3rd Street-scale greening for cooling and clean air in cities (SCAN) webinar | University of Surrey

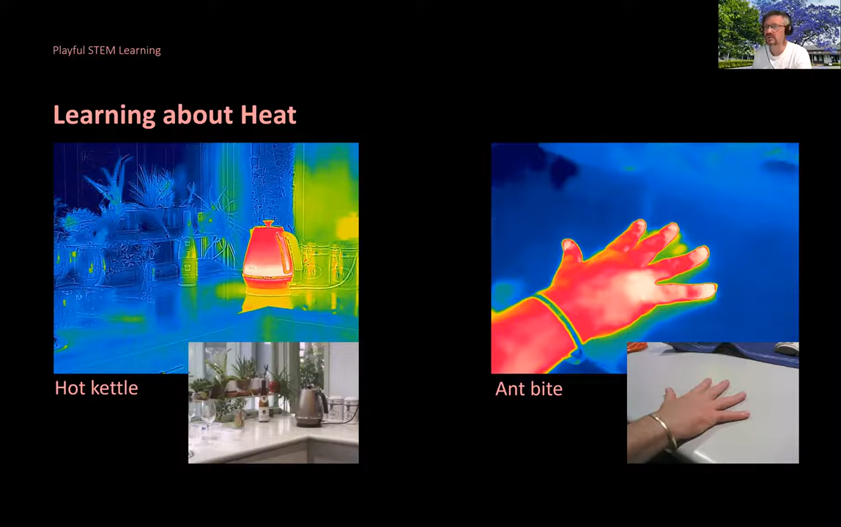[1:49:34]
introduce them to understanding heat objects that are hot where is it hot where is it cold and then of course ask the questions why which led to the hot hot cool program that prashant developed but before prashant will talk about that we also developed a program for cheryl as